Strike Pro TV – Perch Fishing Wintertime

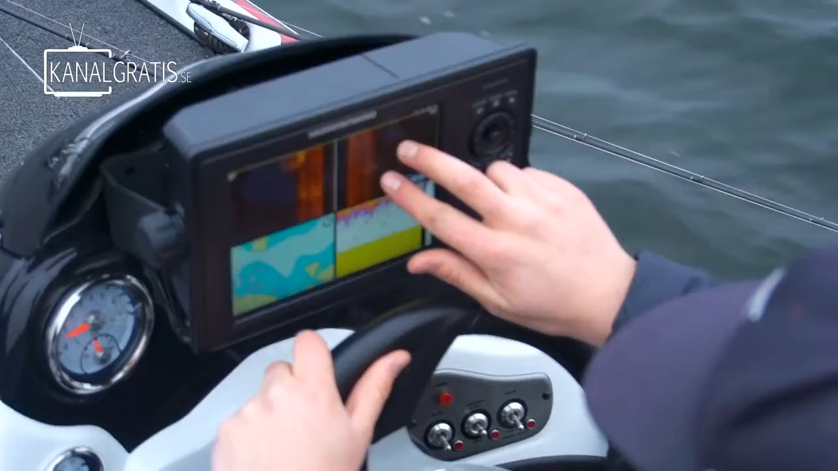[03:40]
We can zoom in here and we can see what this is.
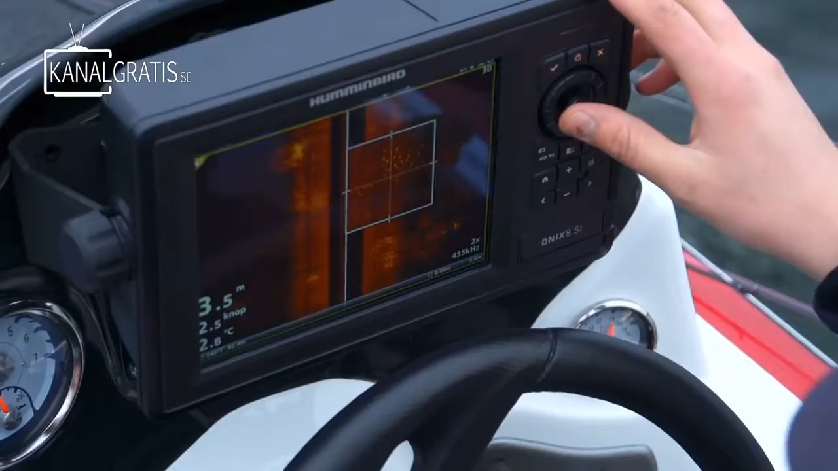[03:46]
On screen: depth 3.5 m, water 2.8°C, speed 2.5 kn
This actually looks like fish suspended over the bottom, because you can see the shadow.
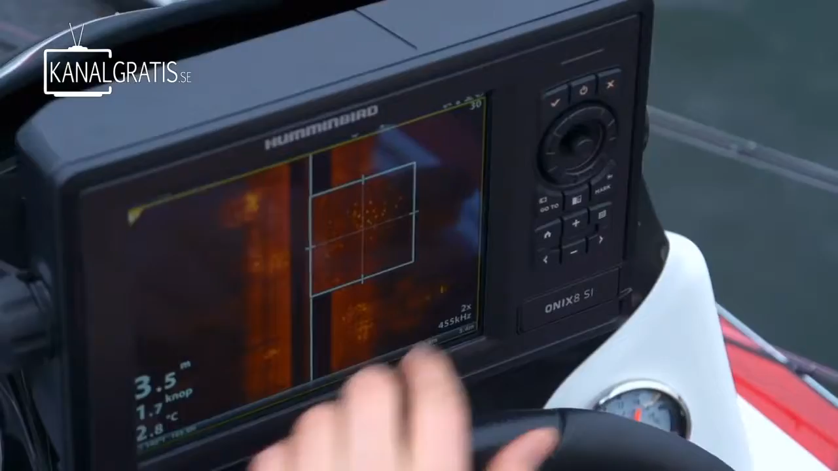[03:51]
On screen: depth 3.5 m, water 2.8°C, speed 1.7 kn
So we're gonna mark this like so, and then we're gonna circle around and see.
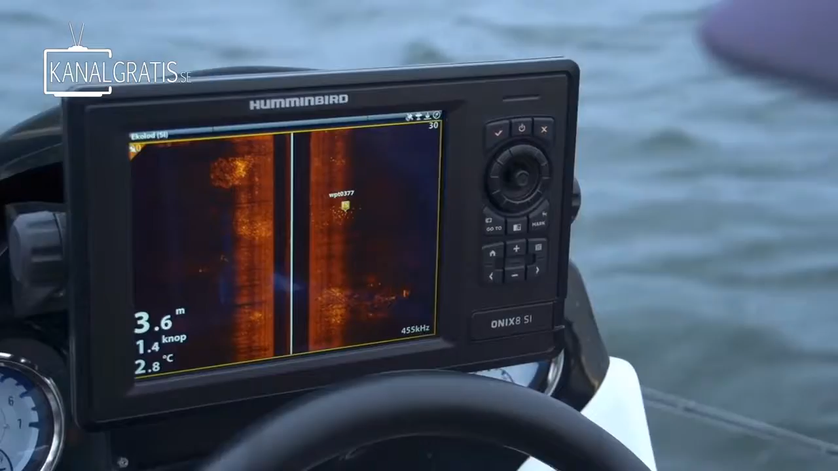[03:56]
On screen: depth 3.6 m, water 2.8°C, speed 1.4 kn
Check again. We have some perch on the right side.
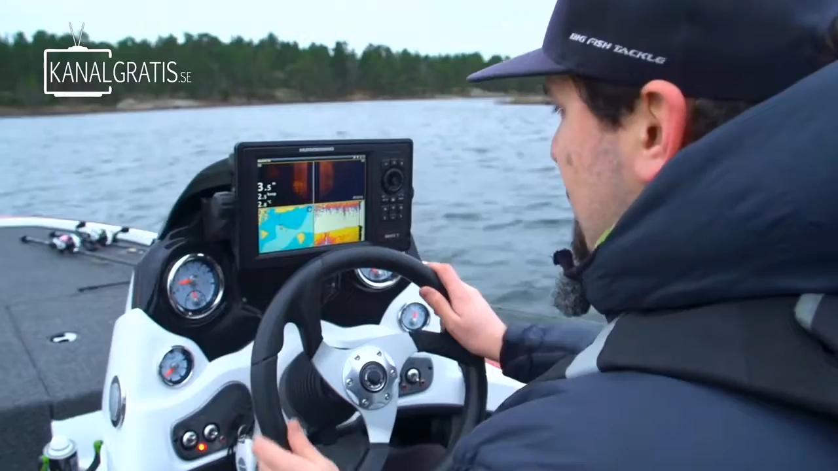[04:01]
I think it's perch, 10 or so.
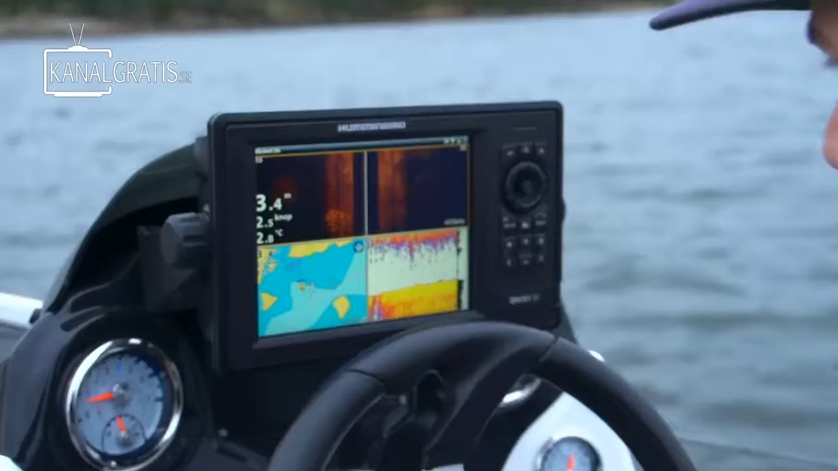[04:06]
And the last school on the outside here on the deeper water were at least 20 or 30 fish. So we're gonna anchor up with the talon on the shallow spot here. And we're going to cast out on the deep and begin right away.
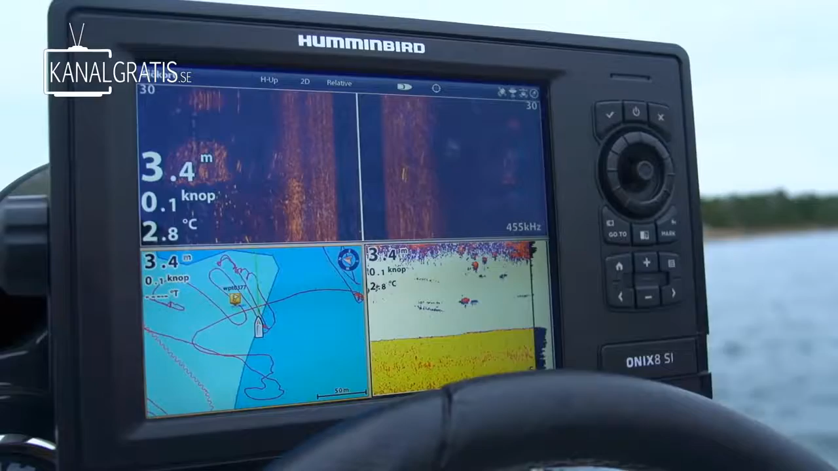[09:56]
On screen: depth 3.4 m, water 2.8°C, speed 0.1 kn
The temperature and the surface is only 2.8, so I guess that's why the drop shot works.
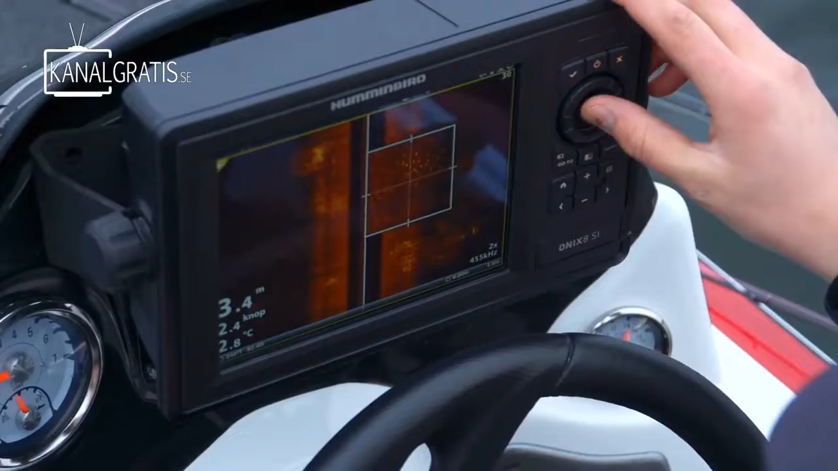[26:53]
On screen: depth 3.4 m
This actually looks like fish suspended over the bottom, because you can see the shadows. So we're gonna mark this like so, and then we're gonna circle around and see.
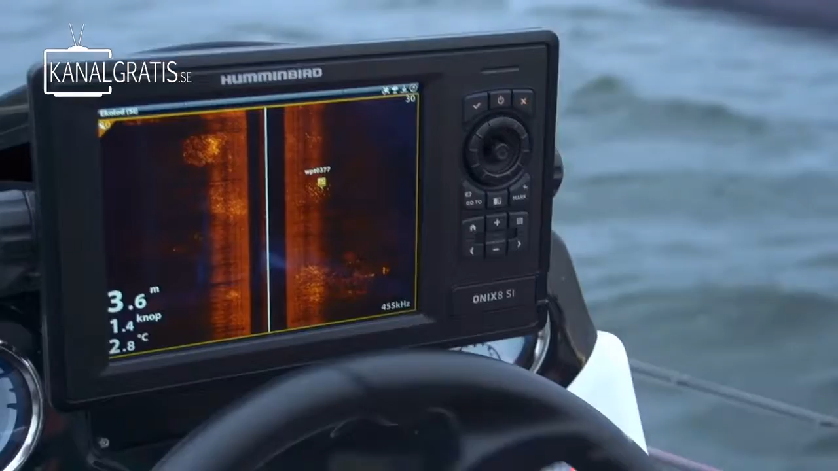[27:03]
On screen: depth 3.6 m, water 2.8°C, speed 1.4 kn
Check again. We have some perch on the right side. I think it's perch. 10 or so.
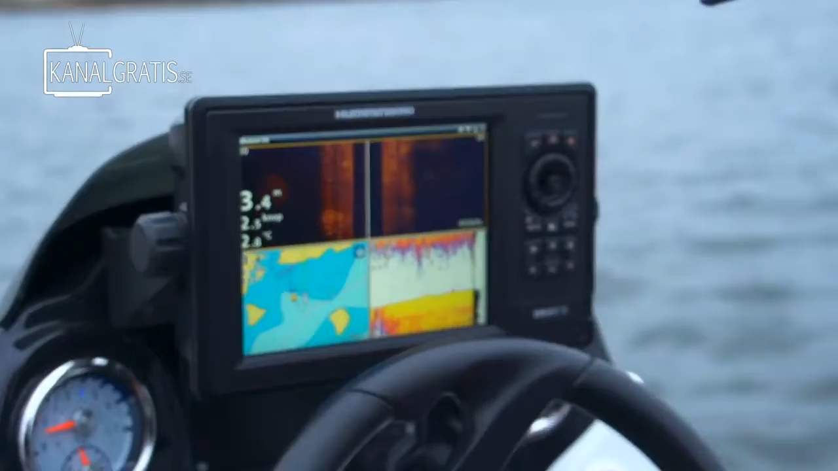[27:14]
And the last school on the outside here, on the deeper water, were at least 20 or 30 fish. So we're gonna anchor up with the talon on the shallow spot here. And we're gonna cast out on the deep and begin right away.
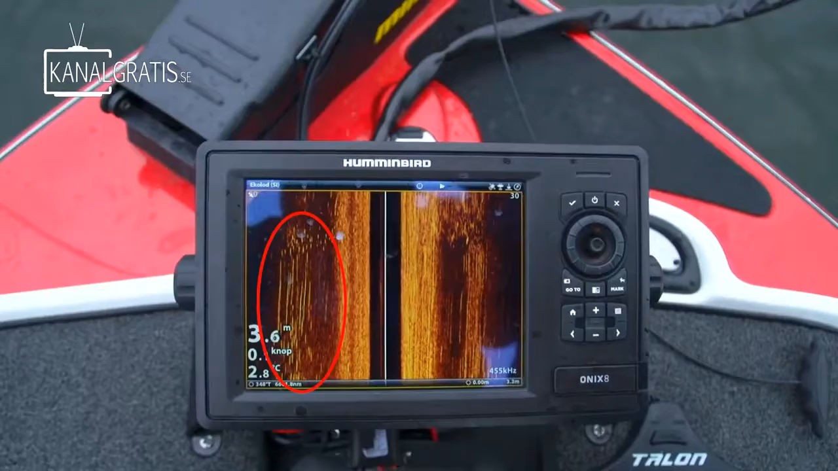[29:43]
On screen: depth 3.6 m
As you can see, we had a school of perch swimming by the boat.
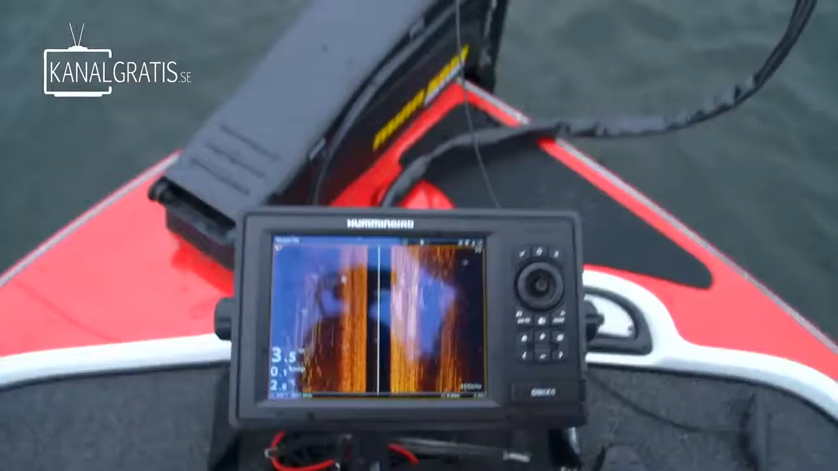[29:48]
We were anchored up on 3.6 meters, but we had a school of perch swimming on the outside to the left. I cast out my drop shot, had one bite, and then nothing.